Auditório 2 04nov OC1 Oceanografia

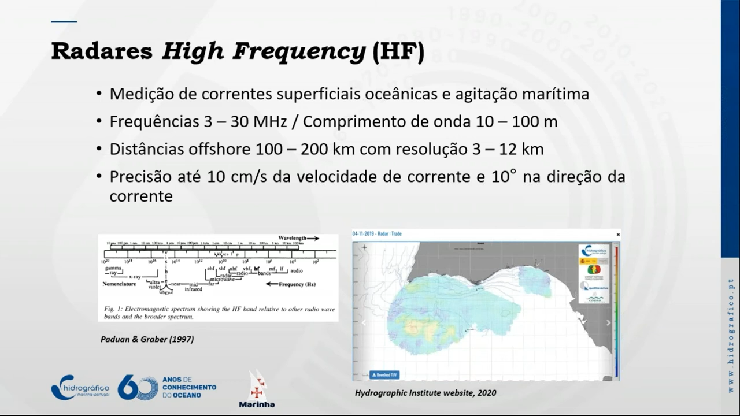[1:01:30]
entre os 10 e os 100 metros fazendo medição dos radares de distância de offshore entre os 100 e os 200 km com resoluções de 13 a 12 km e numa precisão de medição de velocidade de corrente até 10 cm por segundo e 10 graus da direção da corrente
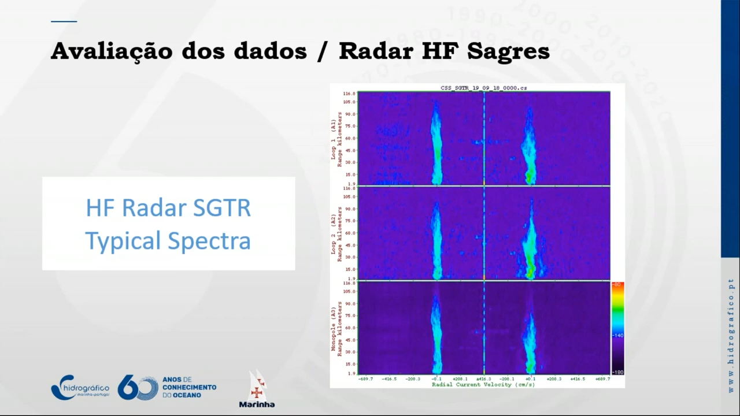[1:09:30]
espectro típico na estação de sagres e quando temos o evento vamos ter muito mais níveis de ruído
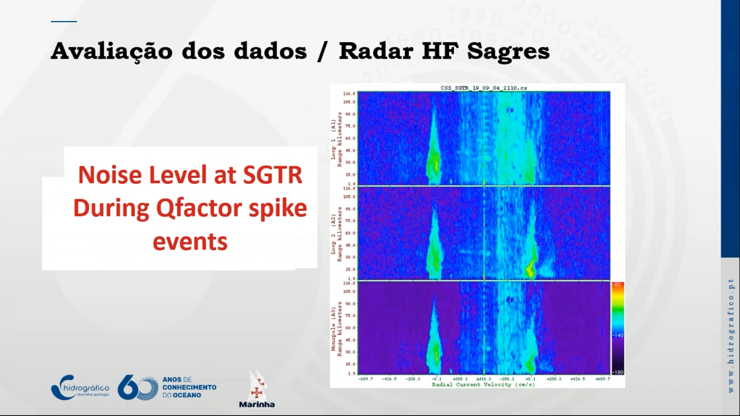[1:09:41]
portanto olhando brevemente para alguns eventos